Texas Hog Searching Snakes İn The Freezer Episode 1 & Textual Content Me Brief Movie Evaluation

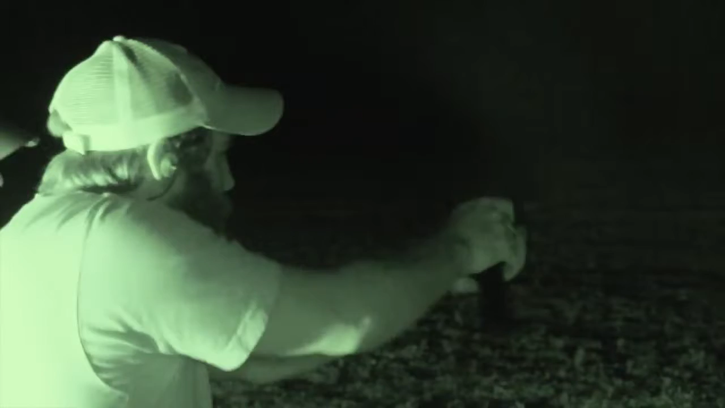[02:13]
You got one. You got one.
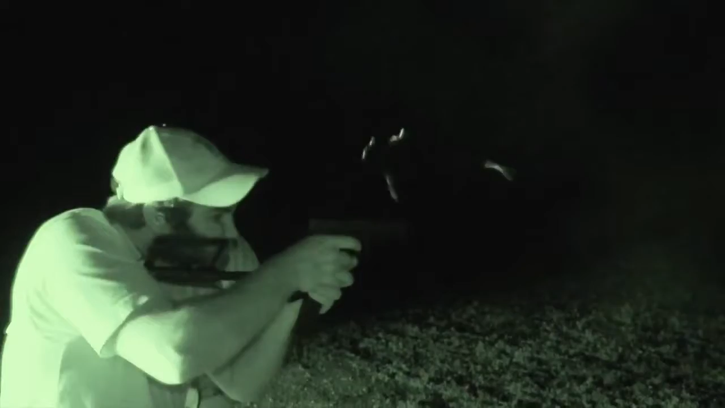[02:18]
Anyways, good shooting, Chris.
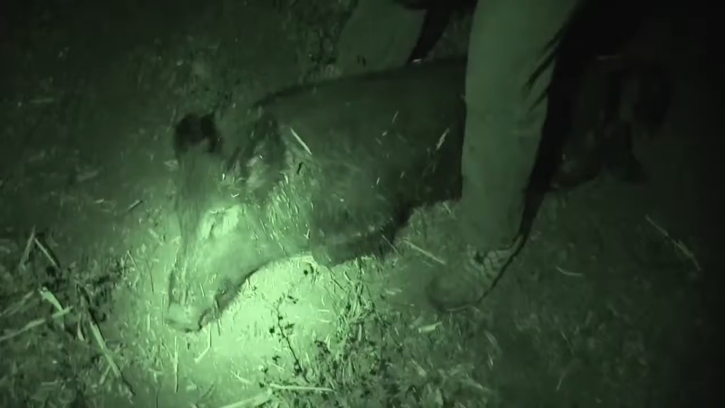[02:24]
Get it. One shot, one kill, clean kill, he was dead on arrival, baby.
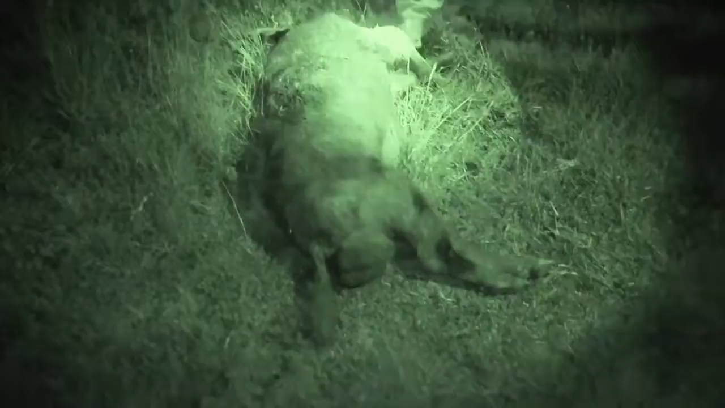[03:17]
That was that first shot busted his front leg. That is a sack on that sumbitch. Yeah, you got him on the leg, and you rolled him good on that second one. Yeah. Get shooting, Chris. I couldn't get a shot. The light was bouncing around with scope. I couldn't see shit. Where'd you get him on that second one?
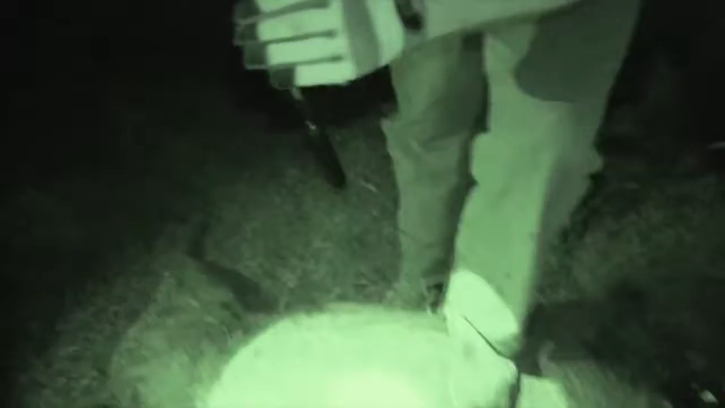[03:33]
It was on the other side. A little farther back on the... Back here, yeah. It looked like it was nice and square in the shoulder. About right here, but on the other side. He looked like a fucking monster next to those other ones. He was. It was a monster. Fucking balls. Is he done? Yeah. He's done enough. How about that? Yeah.
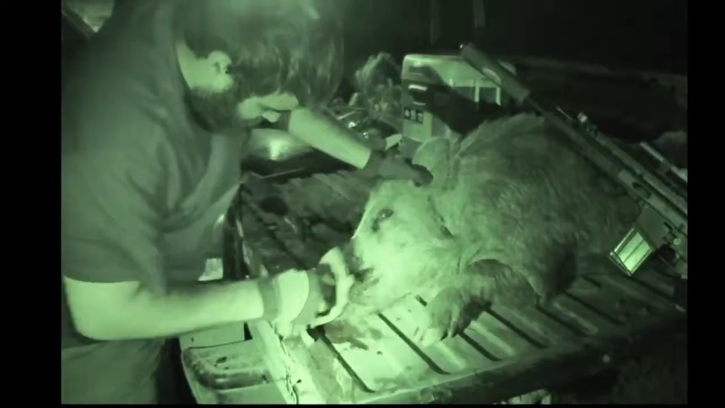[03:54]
That's a good tusk on that side. When we talk about these guys having plates, look at that right there. You can get your hand up underneath there like there's literally a level of Kevlar on there. It's just thick, hard, callous flesh.
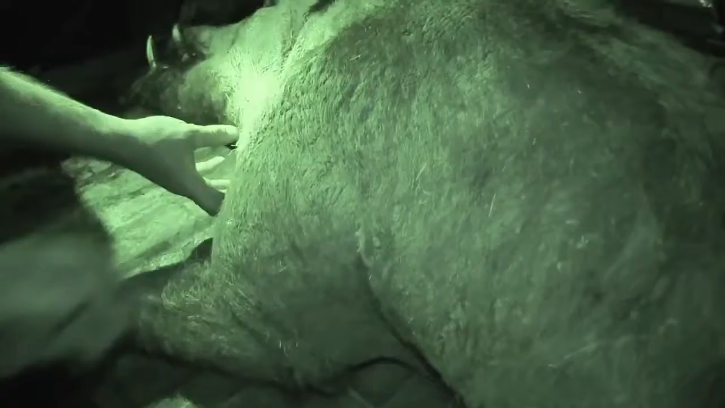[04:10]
I don't know what it is. It's not fat. It's not skin.
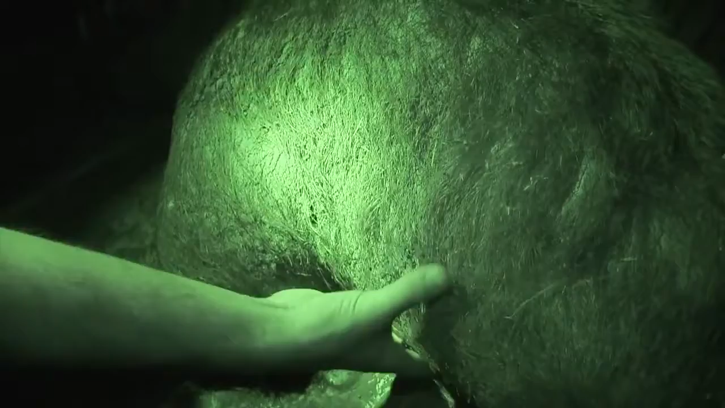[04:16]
It's just like... It's almost like cartilage. It's like cartilage, yeah. It's this big hard plate all the way up and down their sides.
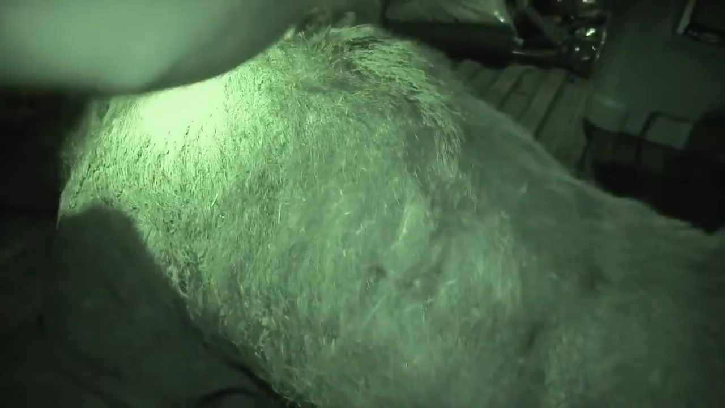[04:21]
Look at that. You can feel it between the middle. That is just absolute armor right there. When you're talking about you've got to hit these things hard. You've got to hit them with big bullets.
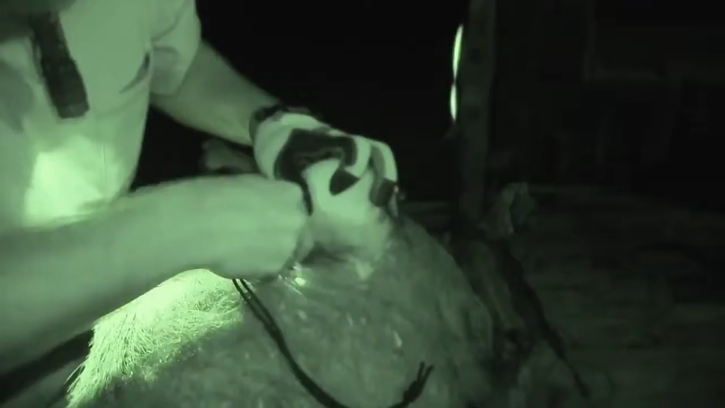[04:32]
Heavy expanding bullets. Deep penetrating bullets. This is definitely not ballistic gelatin, folks.
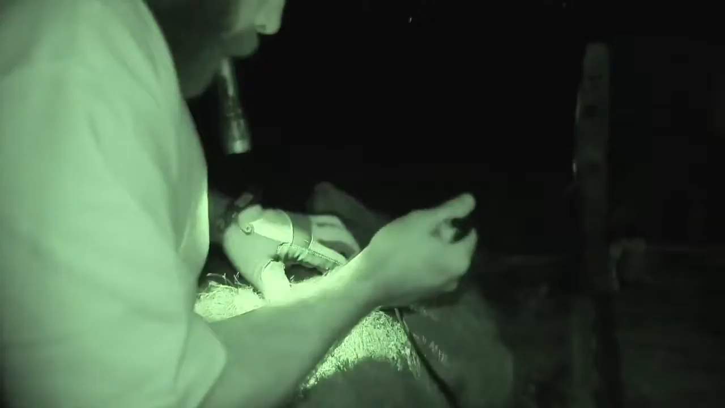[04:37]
This is heavy duty nature's armor.
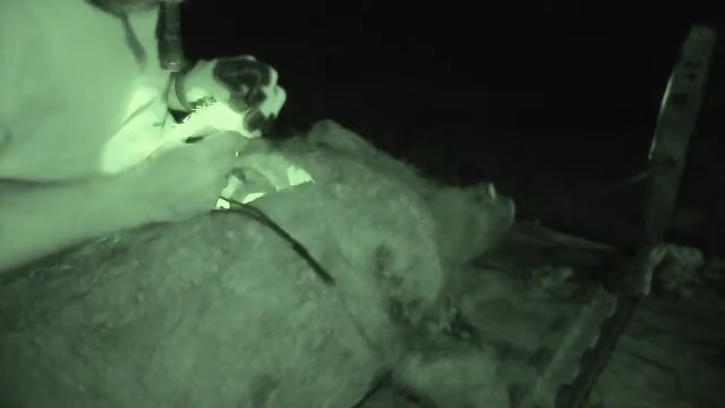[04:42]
I mean, he's opening this thing up like a coconut. Yep.
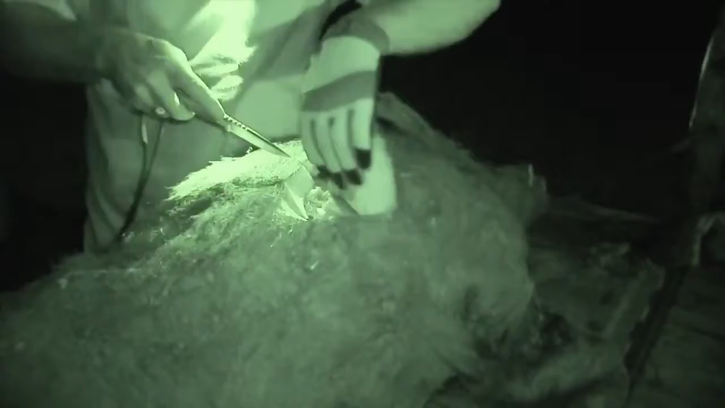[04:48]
Look at that. That is just hard as a rock.
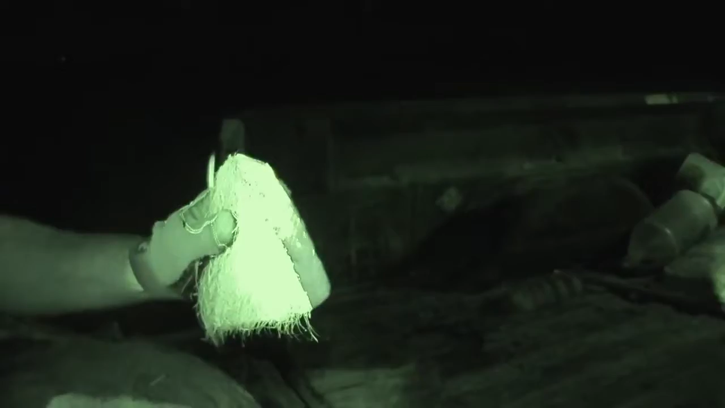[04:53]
Solid, thick.
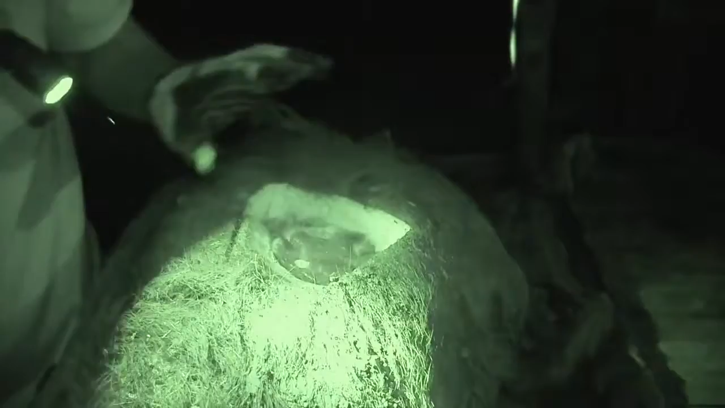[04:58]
It's impressive how thick it really is. Solid, thick. We have a pickle lantern. Yeah. Armor.
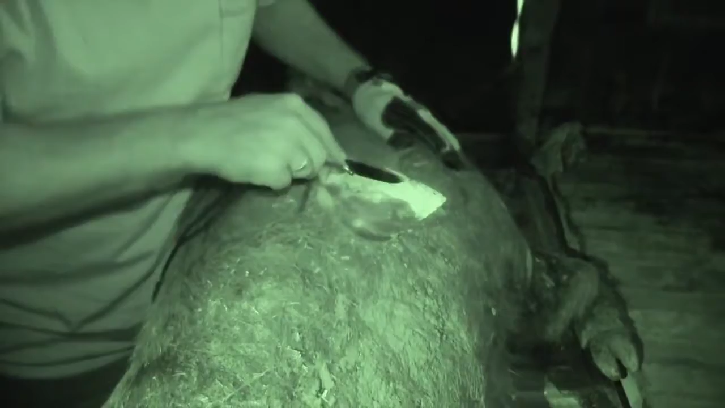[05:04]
God. Yeah, you can hear it. You can hear it hurting my knife. Oh, nice. That is just nuts. Let's see if we find it. Since we're here, might as well look for a bullet. Yeah.
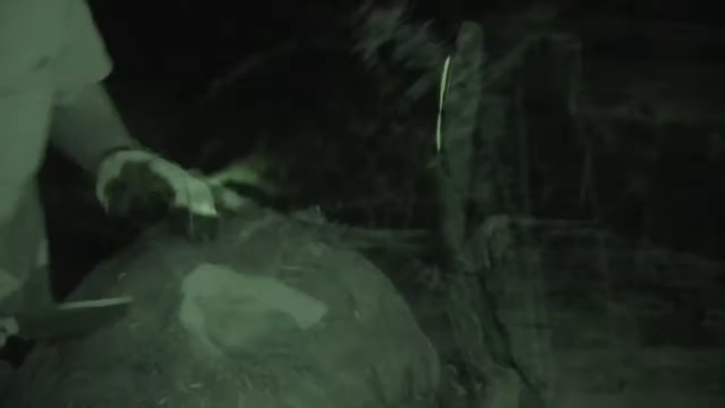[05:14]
Don't waste that 308 bullet. Did you get the suppress nine?
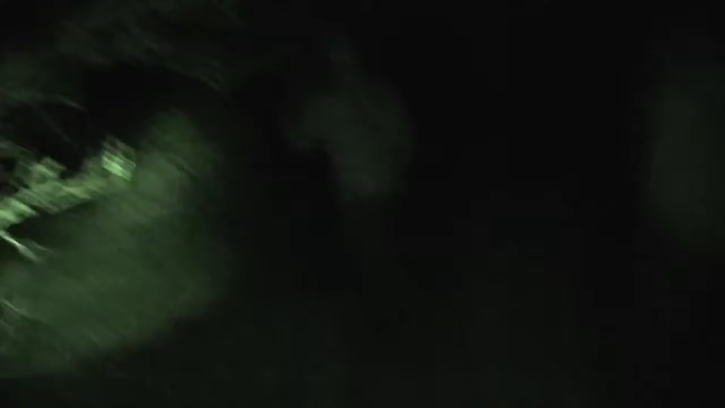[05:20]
Yeah. Say goodnight, buddy. That's a big motherfucker, dude. He's gutted. Look at his gut. He's got some husks on him, dude. Wrangle his ass.
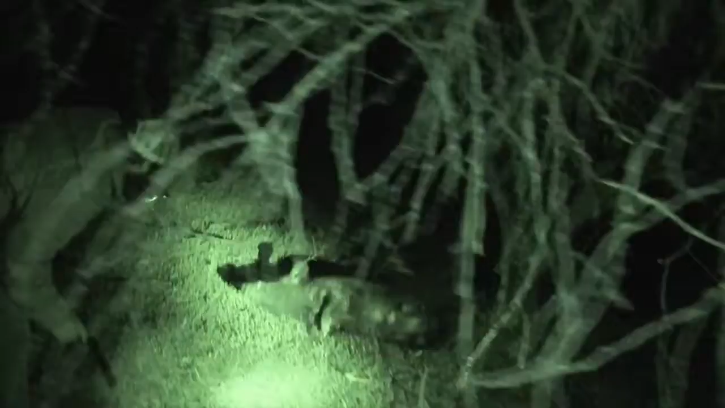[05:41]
Look at his whole fucking leg's gone, dude. Oh, damn. He's tough. Yeah.
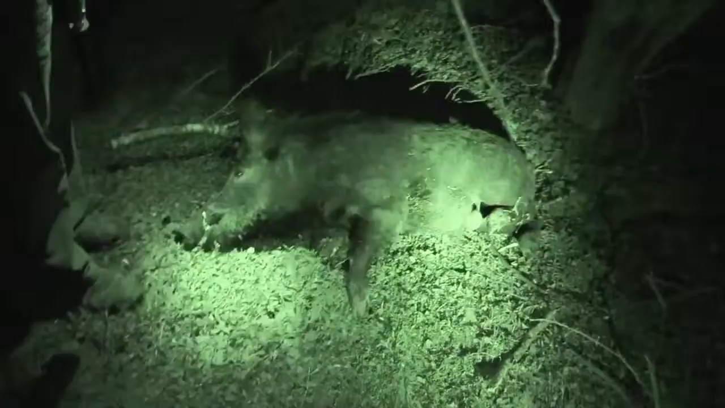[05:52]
That's what you call 308 right there damage. Mm-hmm. Oh, my God.
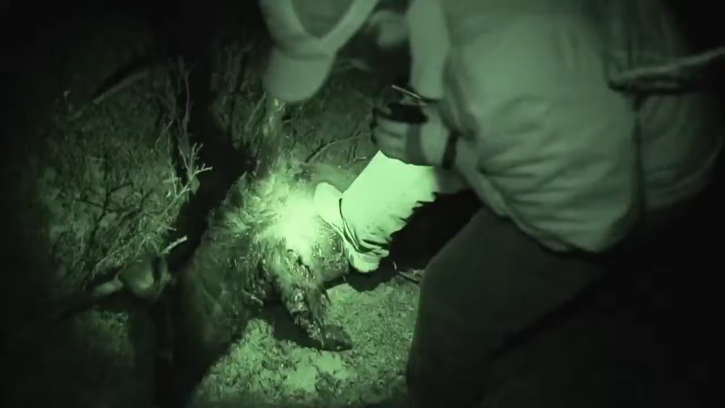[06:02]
That was my shot right there, and he was running off with that. Look at that damage. You wasn't going far, though. I shot him straight in the ass twice. You want to talk about tough pig? Somebody's tough in the gut. That is a tough son of a bitch. Yeah. He's a good hog, too. Yeah.
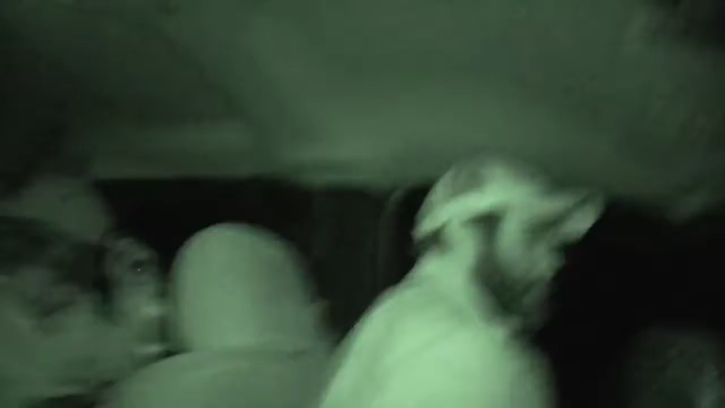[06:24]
Let's go find us some sows, get some back straps, some hams. I think we've got Chutesy in the back. He'll be shooting. Welder, wheel man. Driving like he's running from the cops.